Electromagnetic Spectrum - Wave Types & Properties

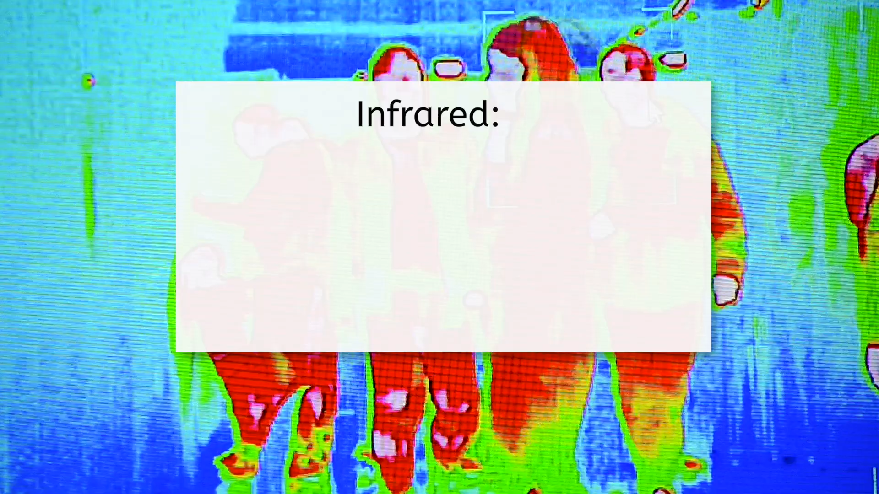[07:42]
These waves are emitted by anything warm, including you.
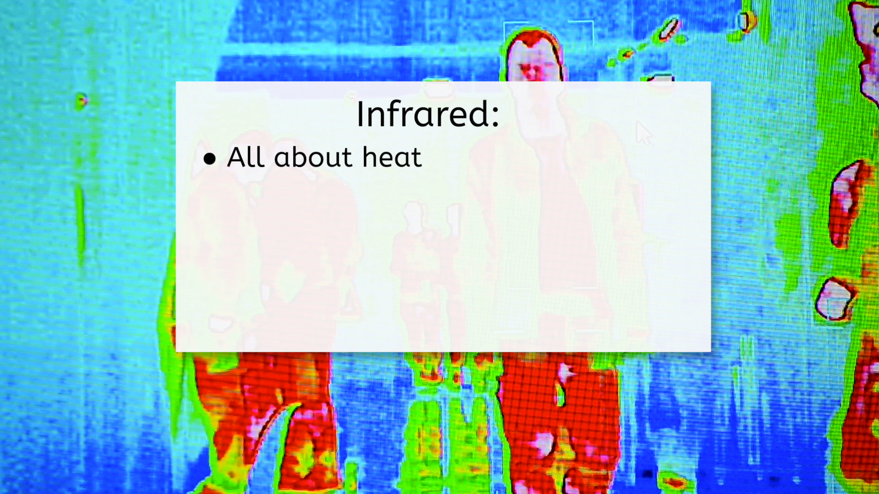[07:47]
Infrared cameras can detect these waves, making them useful for night vision goggles used by campers or wildlife researchers to see animals in the dark. They're also the ones that make thermal imaging possible, which firefighters use to see through smoke. Your remote likely uses infrared waves to communicate with the TV,
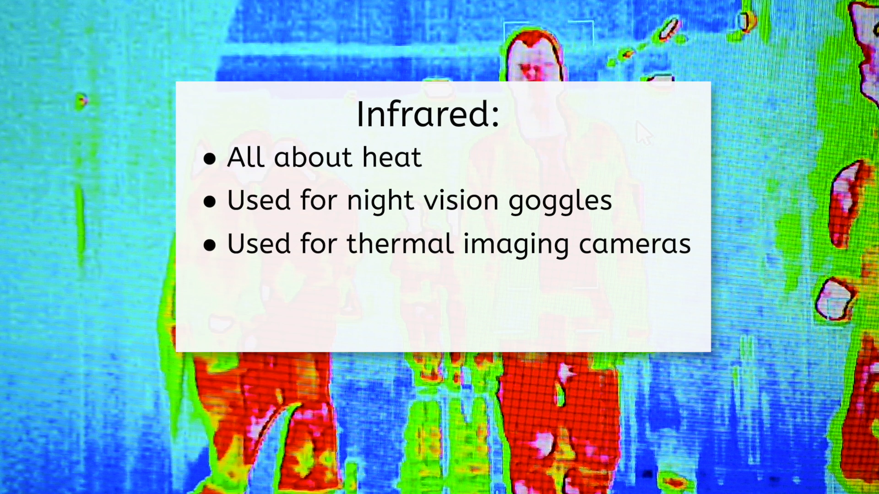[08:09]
and they can be used in contactless thermometers.